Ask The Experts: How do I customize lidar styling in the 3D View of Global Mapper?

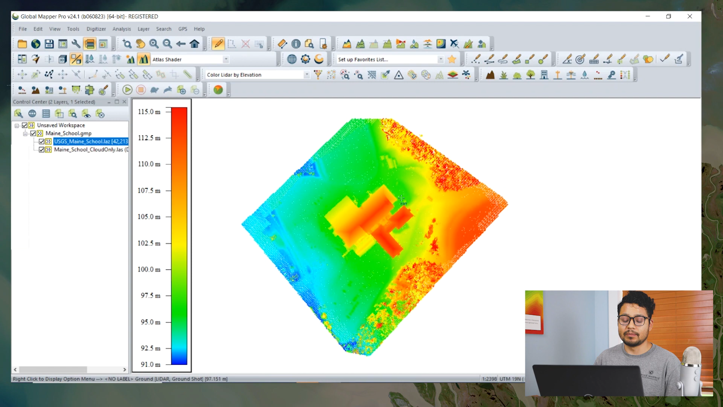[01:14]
So this is a global setting and if we select any one of these options it will be applied to all the point clouds in this workspace. But if you want to apply the specific styling to a specific layer we can also do so. For that we can go to we can select the layer in the control center and then right click and
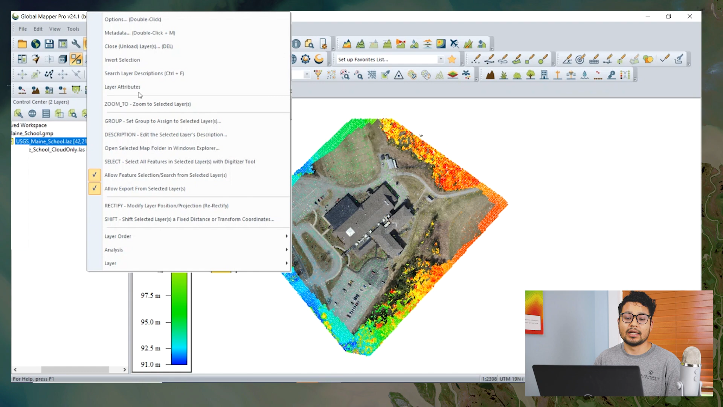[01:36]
then go to options options and then here we have in the LiDAR display we have draw mode. So by default it will use the global setting from this toolbar. But if you want to change specific to this layer we can do so by
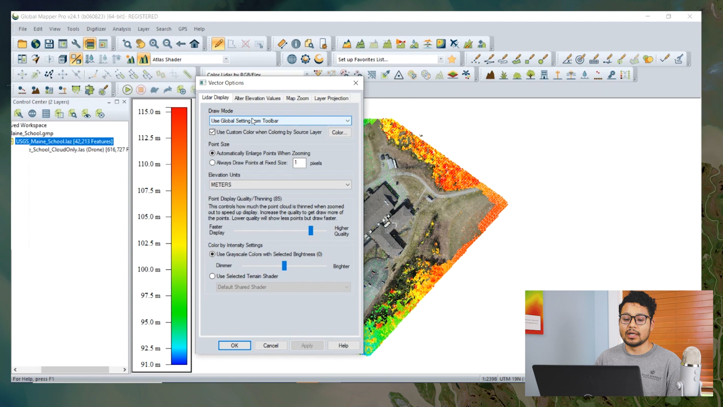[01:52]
changing the draw mode to color by source layer and use custom color we can choose any color we want to visualize it.
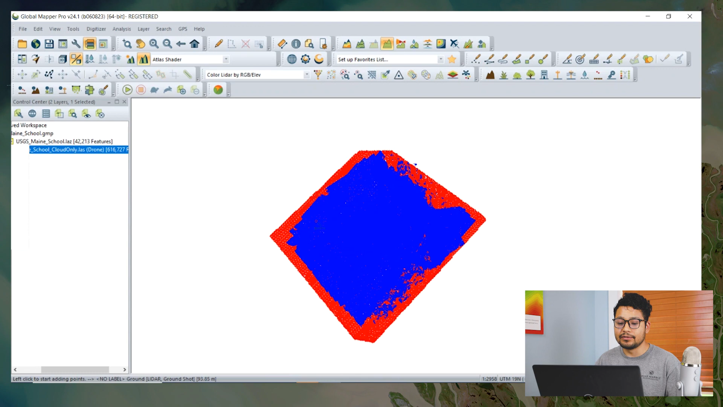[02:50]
To visualize and differentiate the two point cloud better this color is coloring or styling does help. To see the offset or different differences between these two LiDAR we can use the path profile here and select it so we can see it in this
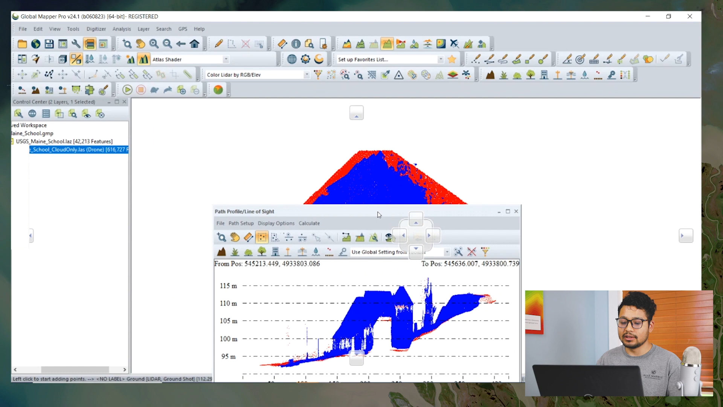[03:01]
path profile view the red color which is the USGS and the blue color from photogrammetric and there is some offset
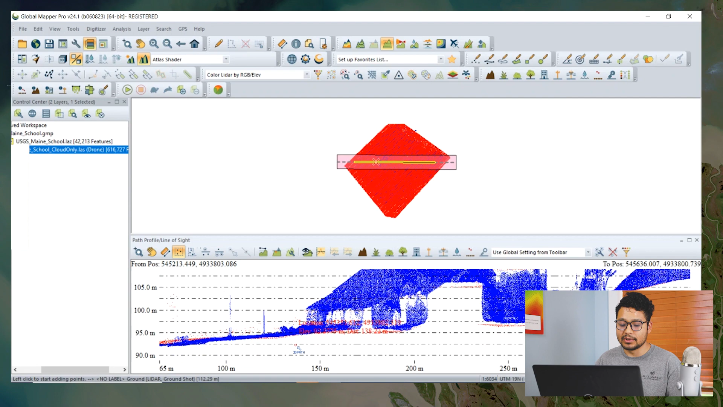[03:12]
found in this and also in the path profile we have these options to change the color using the same options available here.
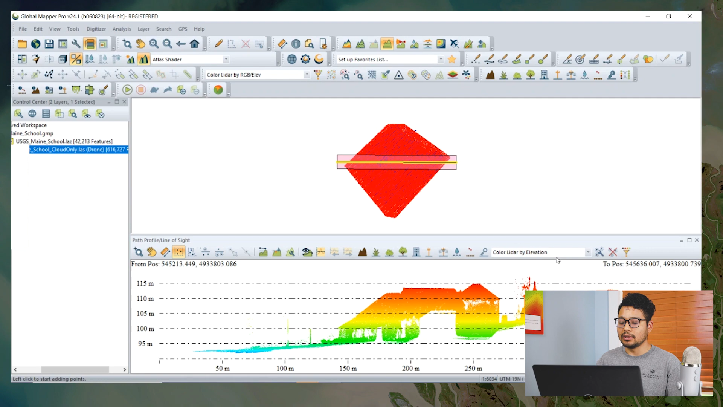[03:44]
visualized in path profile and it doesn't affect the other window. So we can see the source layer or elevation or intensity and as such. So there are some 3D visualization options in global mapper which can be accessed through this ranch option configuration and 3D view properties.
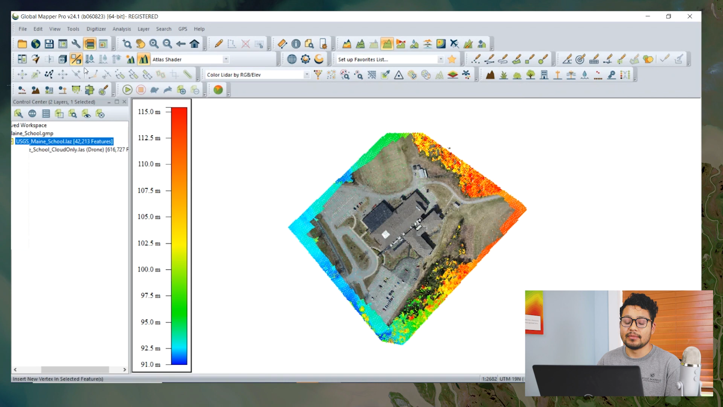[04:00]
The same option can be accessed through 3D view dialogue.
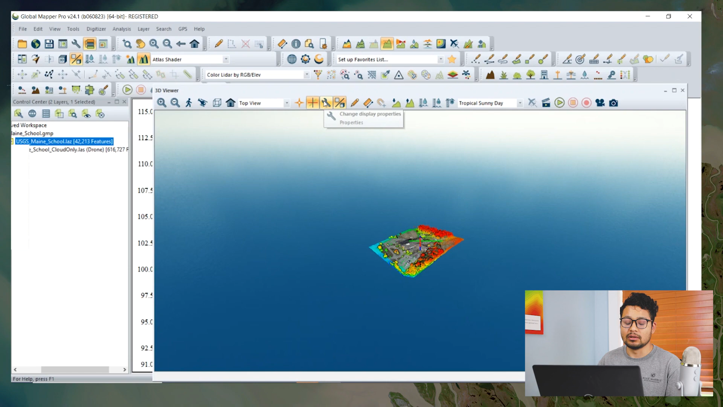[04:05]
The same icon one. And 3D view properties.
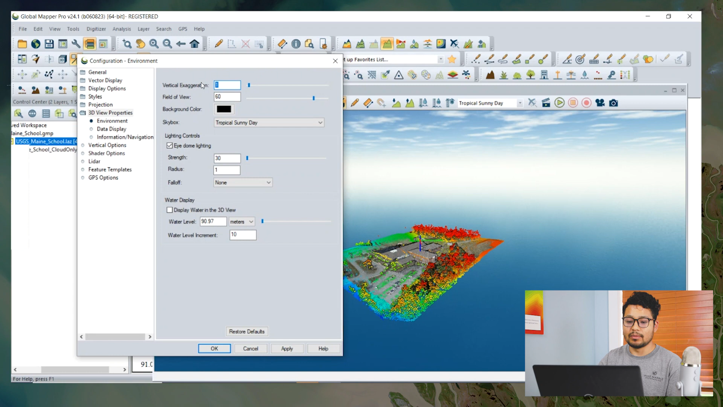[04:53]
So if you want to see the changes, you can enhance the vertical exaggeration by putting by increasing the number, for example, in the 5.75. The data is much exaggerated. So there is also a field of view options. So this is basically how wide and narrow you want to see your data entry visualization. This is simply like zooming in or out.
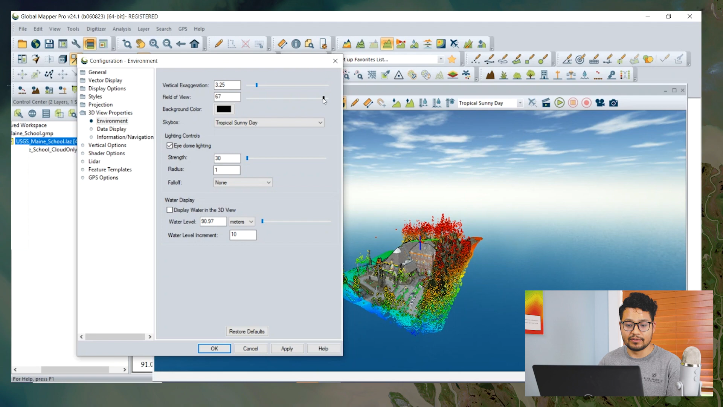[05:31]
So if we increase the value, we are zooming out the data to see the wide perspective of the data. And if we decrease the size, then it's like zooming in the data. So the background color, we can change the background color to the user's choices. But to change the background color, the sky box has to be in non-solid background.
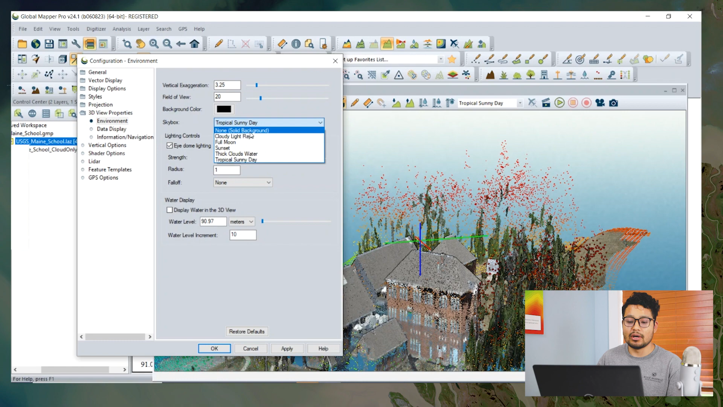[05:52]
And we can change the background color from here. So I have changed the background color to white. And also we have some options to show the lightning controls, which is called item lightning. So it enables users a better visualization of 3D data by enhanced lightning techniques to highlight depth and degree in the middle of the scene.